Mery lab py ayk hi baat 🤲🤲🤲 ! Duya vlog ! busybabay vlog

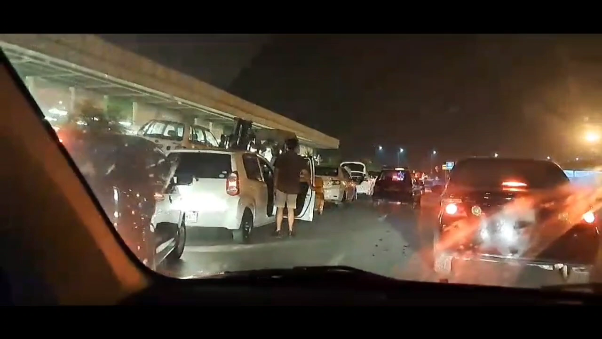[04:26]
गाड़ी को पार्किंग पे खड़ी कर दो ताकि प्रॉब्लम ना हो मुसाफिरों को।